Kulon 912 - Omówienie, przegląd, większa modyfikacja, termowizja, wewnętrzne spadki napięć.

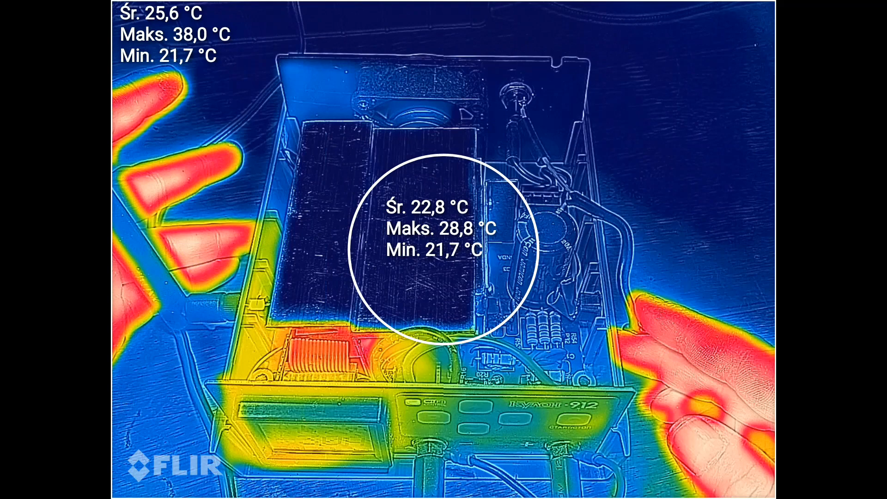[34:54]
On screen: min 21.7°C
Teraz może sprawdzę np. jak się zachowa w trybie zasilacza. Mój akumulatorek troszeczkę jest rozładowany, świeżo. Daje 15V, 12A.
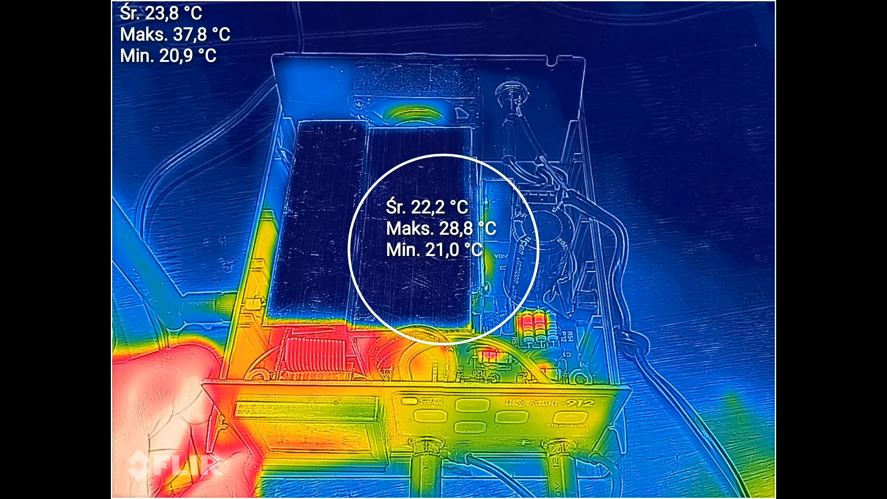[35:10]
10A. 10A płynie. Ten prąd spada.
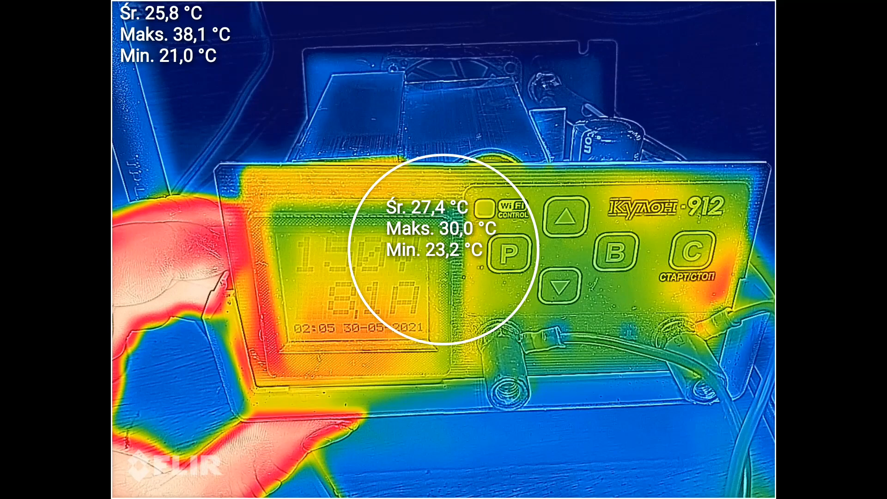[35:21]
W tej chwili już jest 8. Ale te pierwsze chwile zobaczmy co tu się grzeje na front panelu.
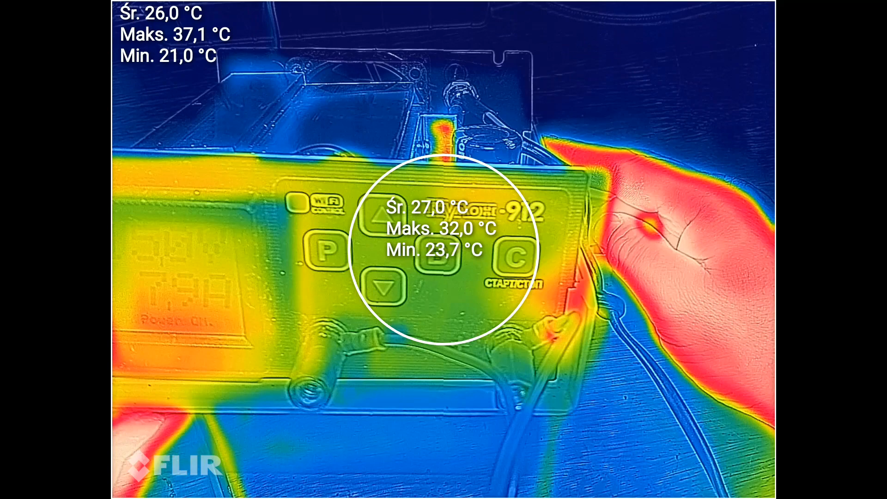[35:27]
i jak?
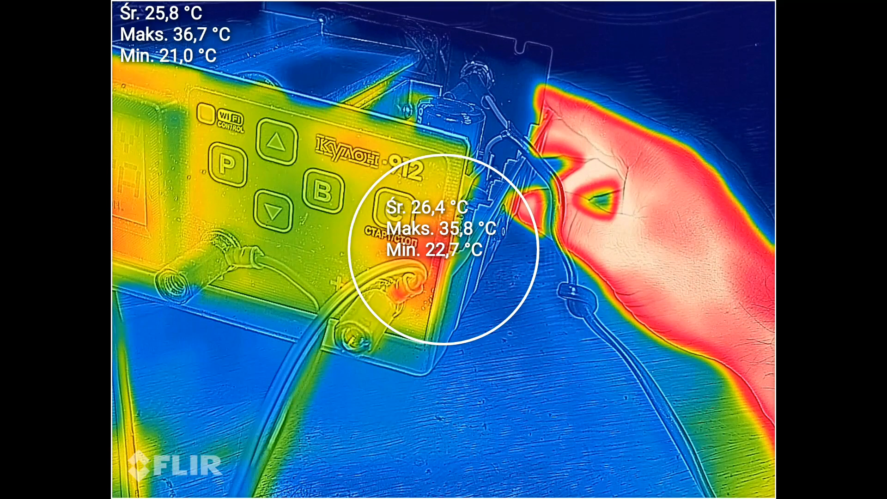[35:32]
35 stopni, więc tak 10 stopni ponad otoczenie.
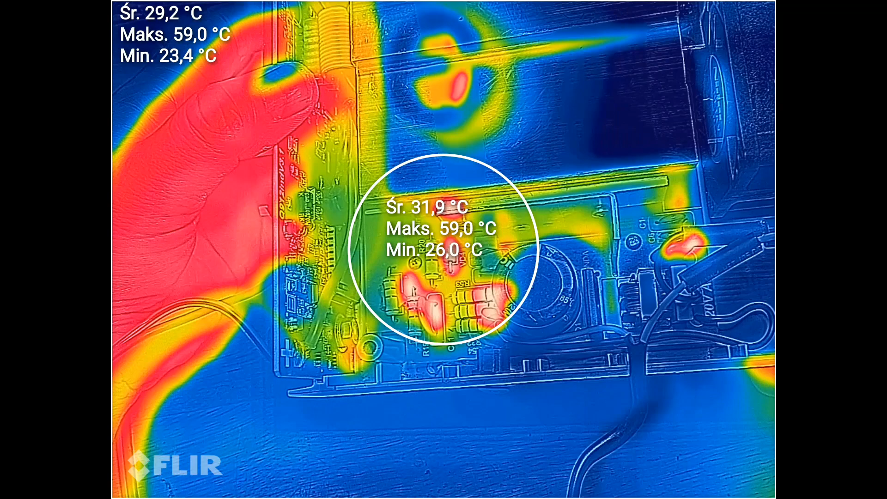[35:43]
On screen: max 59.0°C
Te rezystory się grzeją. 10A. Ale jak widać termopady dużo dały. Prawie, że chyba około no nie no, połowy nich. Jakieś 20 stopni.
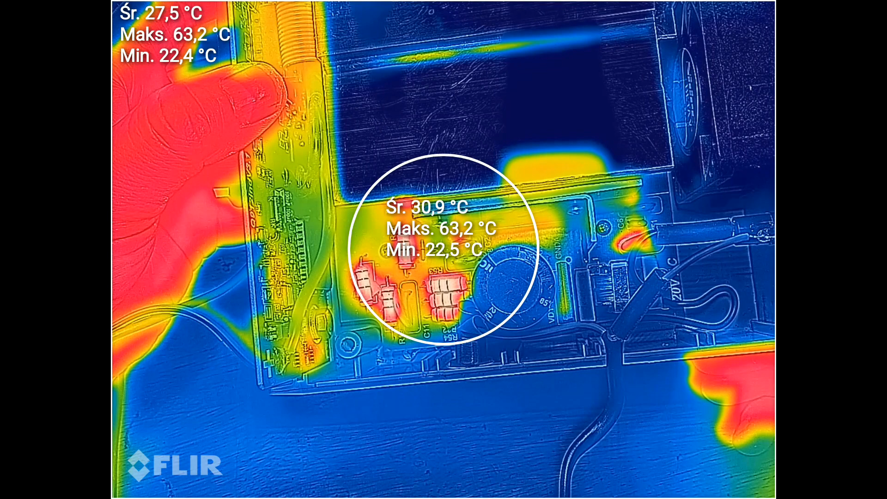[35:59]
Może 30. Jest chłodniej niż bez termopadów. Nie byłoby źle bez nich. Ale ma być wyjątkowo, więc jest.
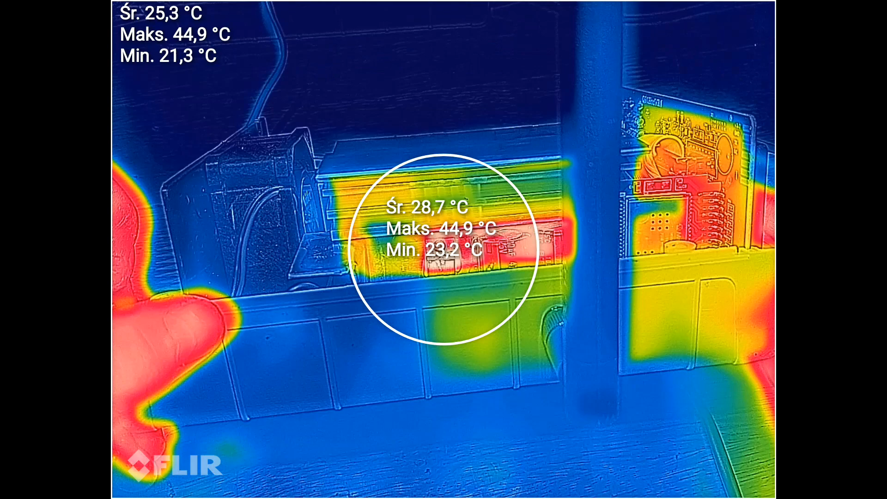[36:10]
Tranzystor się chłodzi. Za to gdzieś tam w tle.
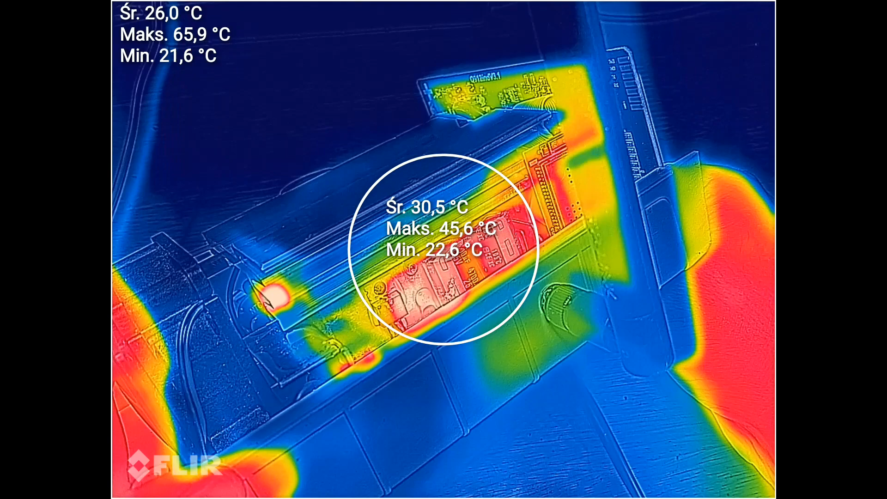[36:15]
Dioda się nagrzewa. Ale to jest 40 stopni.
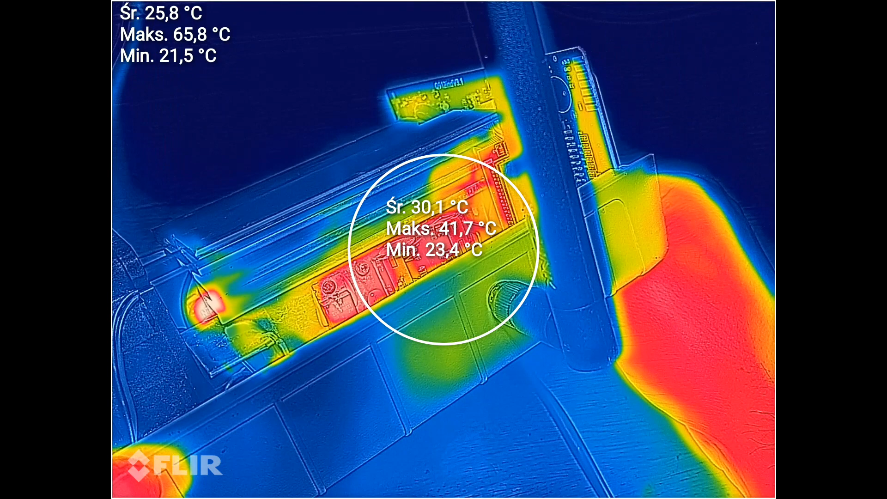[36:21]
Z diodą nie ma problemu. O ile to prawda.
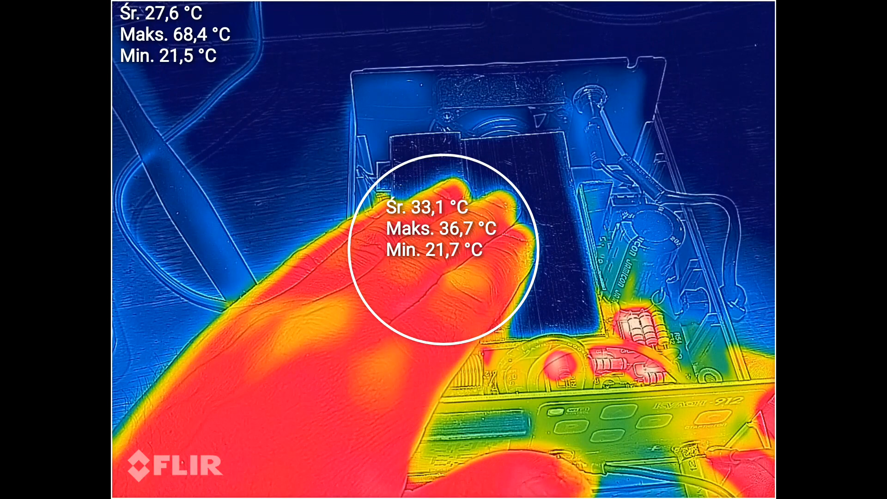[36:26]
Ta górna część radiatora ma jakieś 30 stopni. 32 może.
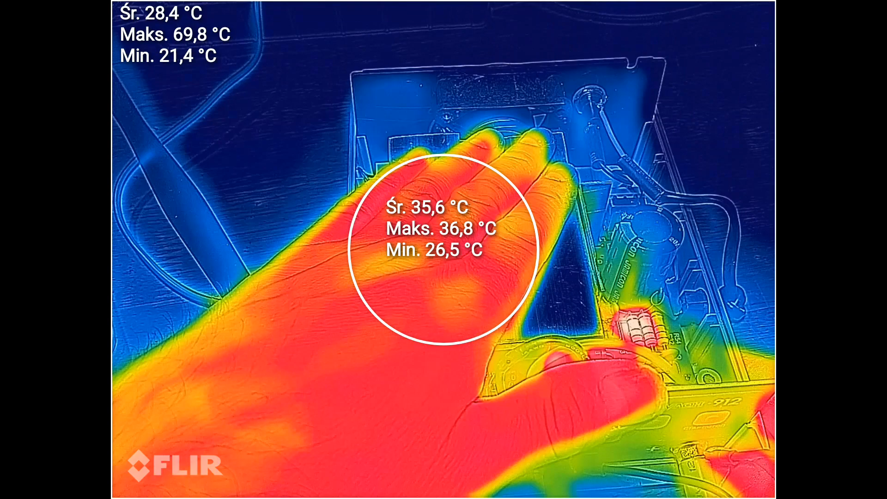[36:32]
Ledwo, ledwo wyczuwalne ciepło na tym radiatorze. Super się tutaj zachowuje.
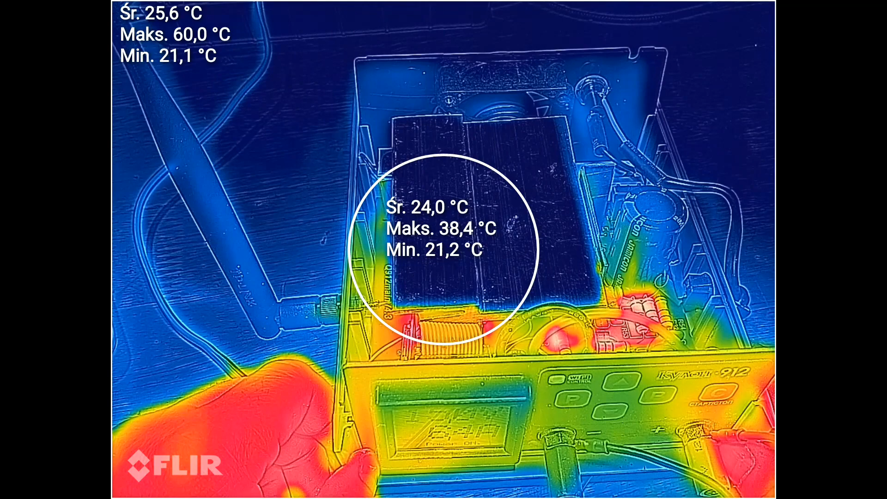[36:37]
Rezystory się grzeją. Ale radiator strony pierwotnej praktycznie nie.
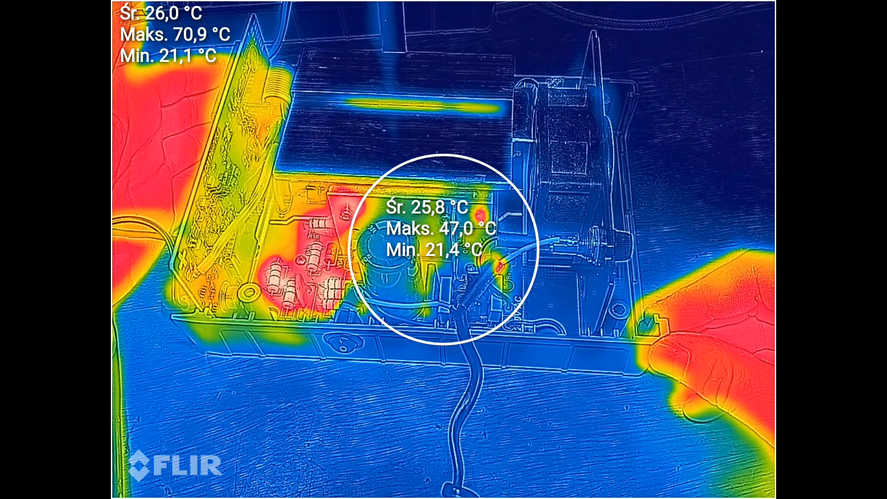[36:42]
Tam gdzieś widać jakieś źródło ciepło. Ale to wiem. To jest rezystor, który wstępnie obciąża przetworniczkę 12V aby działała stabilnie w czasie, gdy wentylator jest wyłączony.
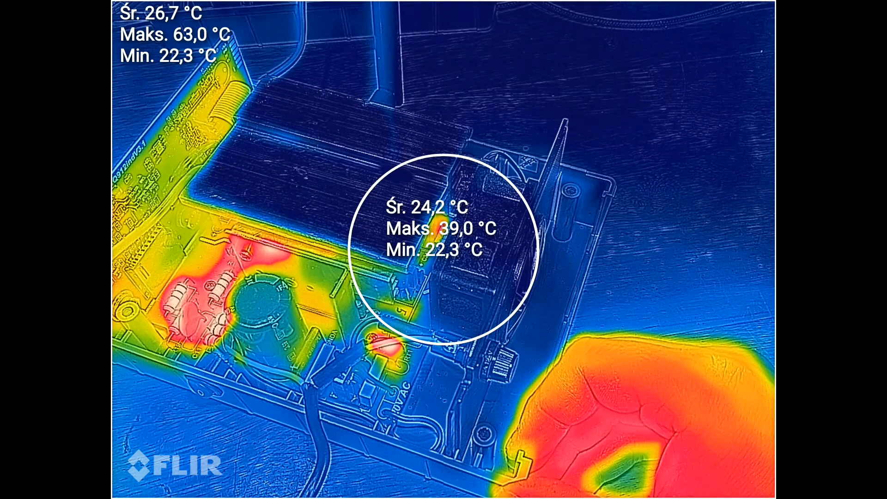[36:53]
On screen: min 22.3°C
Tutaj się coś bardziej grzeje.
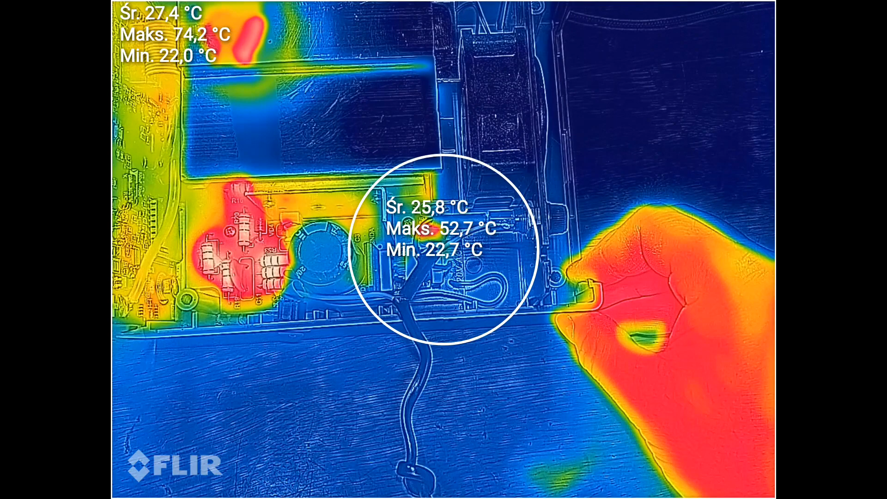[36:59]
Tak mniej więcej na środku tego koła pomiarowego. To jest szeregowy rezystor, który zasila całą przetwornicę.
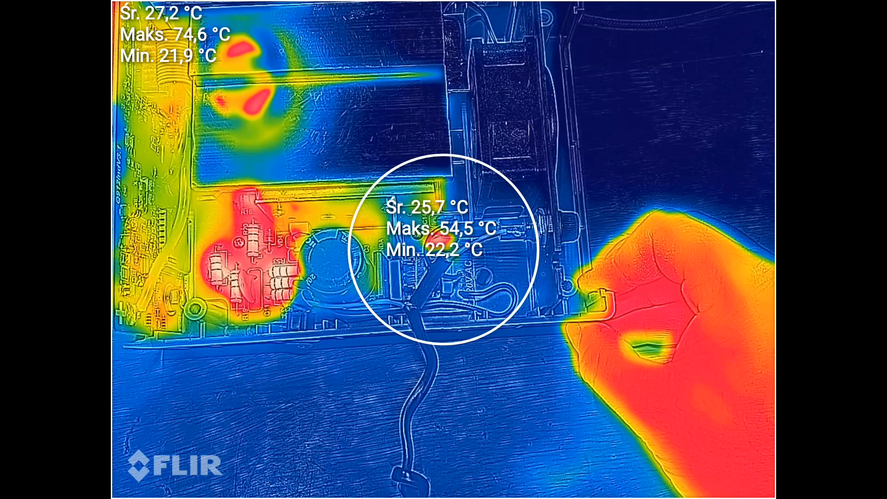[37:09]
No wiadomo, w czasie ładowania jak jest duży prąd no to i tutaj ten prąd jest większy. Więc on się nagrzewa.
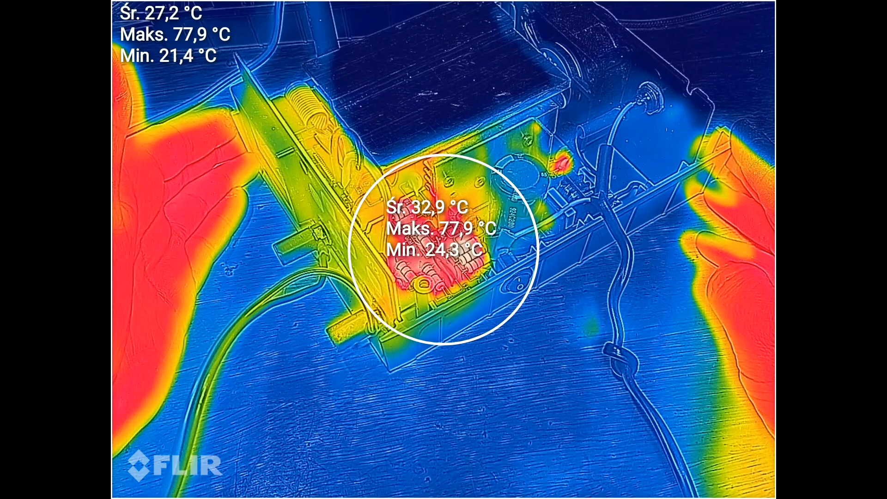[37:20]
On screen: max 77.9°C
No po czasie widzę, że te rezystory i tak się troszkę nagrzewają. Tutaj też się nic nie dzieje takiego.
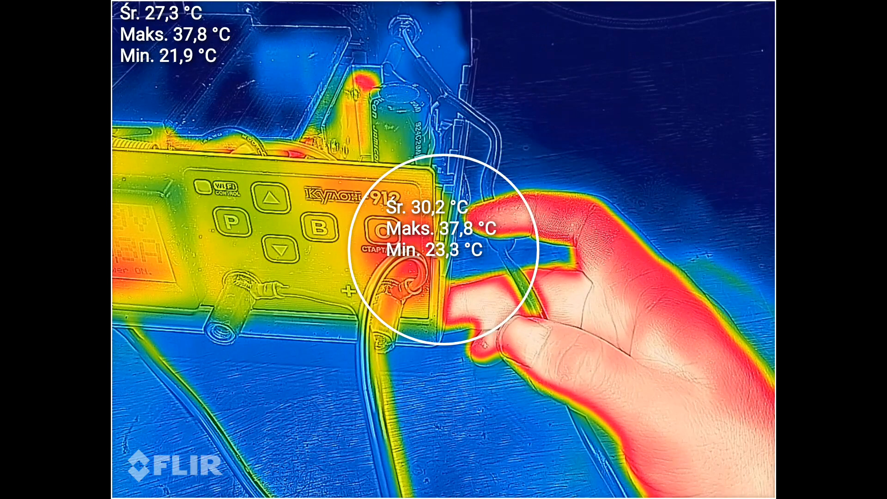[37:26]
Temperatura przy złączach podobna.